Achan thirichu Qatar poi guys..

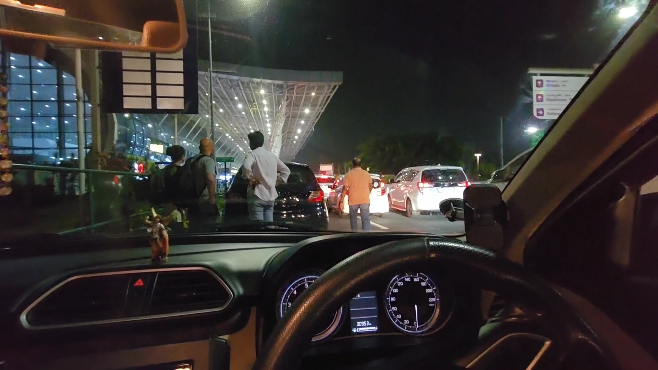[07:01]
നമ്മൾ എയർപോർട്ടിലെത്തി, അച്ഛൻ ട്രോളി എടുക്കാൻ പോയി. ആ ഇല്ലേ, അങ്ങോട്ട് പോകാനൊന്നും കയറിക്കോ, കയറിക്കോ.